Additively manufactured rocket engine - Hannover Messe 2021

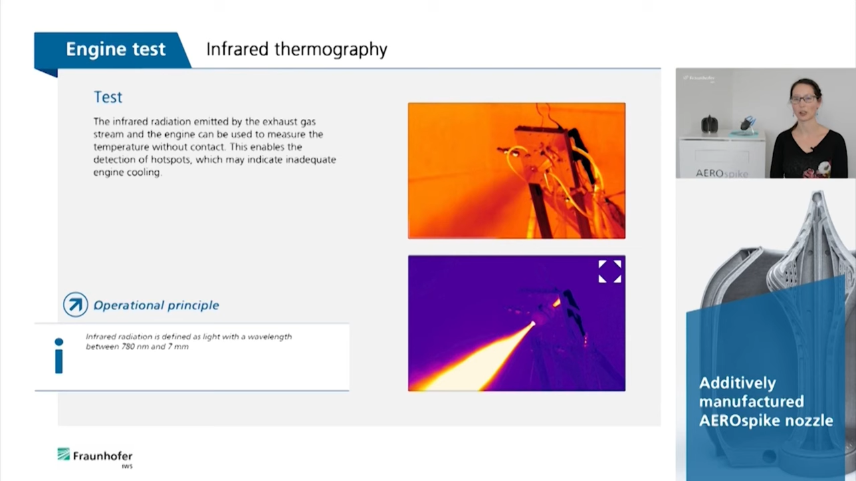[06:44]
This makes it possible to detect hot spots, which may indicate inadequate engine cooling.